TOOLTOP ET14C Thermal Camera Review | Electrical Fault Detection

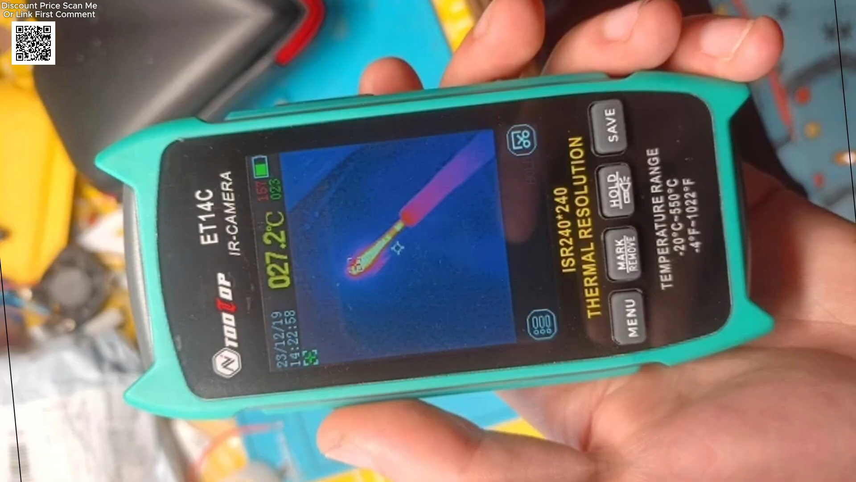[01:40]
On screen: spot 27.2°C
for transferring images and analyzing data on your computer using the included software.